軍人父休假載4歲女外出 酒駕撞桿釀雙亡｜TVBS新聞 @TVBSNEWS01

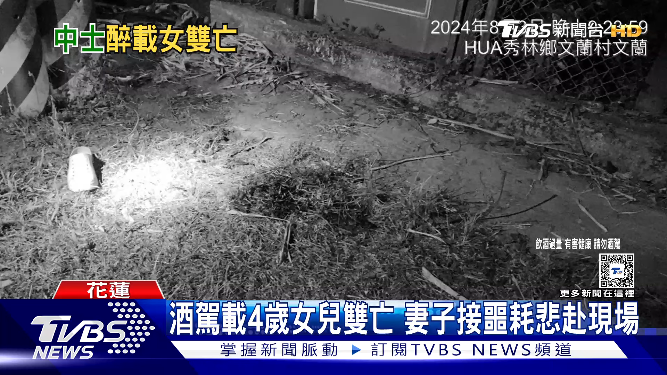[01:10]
机车车头几乎全毁可见当时撞击力道相当大